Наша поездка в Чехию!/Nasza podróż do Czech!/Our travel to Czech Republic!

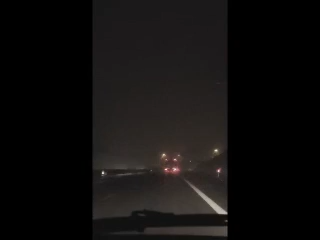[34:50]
Есть. Да, два фонаря вот я вижу. Ну, по крайней мере, мост освещает. А не, вот третий фонарь я увидел. И машина освещает. А вчера этого не было, кстати. Да, и машины освещают. Вот так вот. Так что мы уже в Польше. Мы въехали в Польшу. Тут трасса более освещенная, хотя в некоторых моментах она не такая освещенная.